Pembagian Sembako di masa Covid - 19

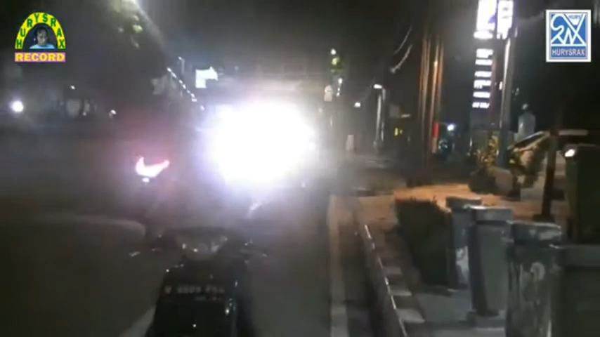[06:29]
atau lebih daripada 10 suap nasi Ya, ini keberadaan posisinya ada di tempat Jalan Pemuda Rawamangun, Jakarta Timur Pecamatan Pulau Gadung, Indonesia